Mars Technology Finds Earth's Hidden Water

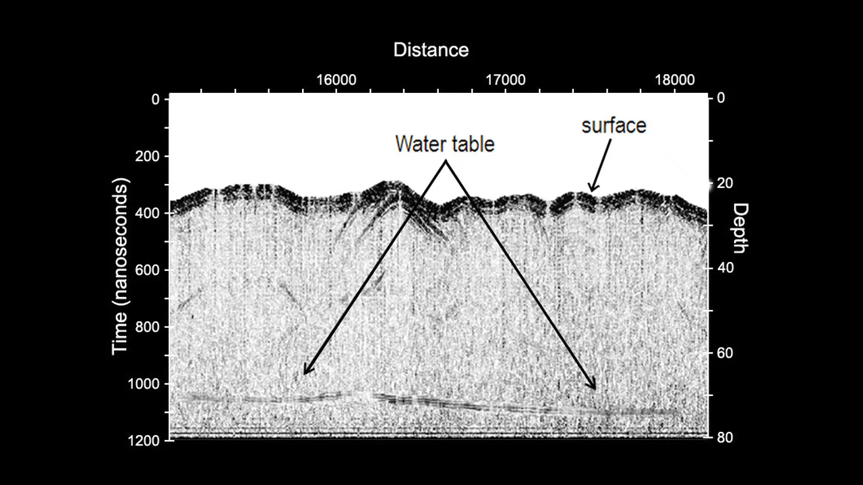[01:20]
This is the only technique that can map subsurface water on large scale that can allow us to see what lies beneath these sand sheets